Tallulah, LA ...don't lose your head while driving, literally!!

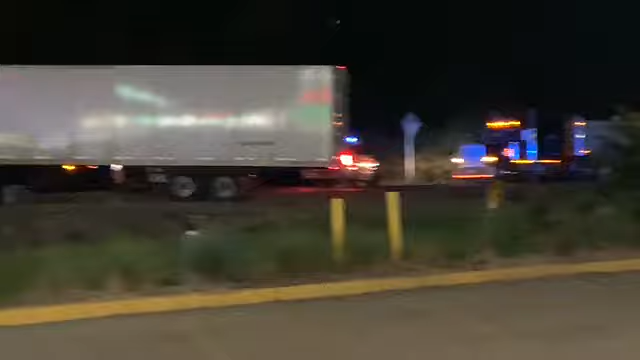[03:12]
Car up under the trailer getting ready to load her up.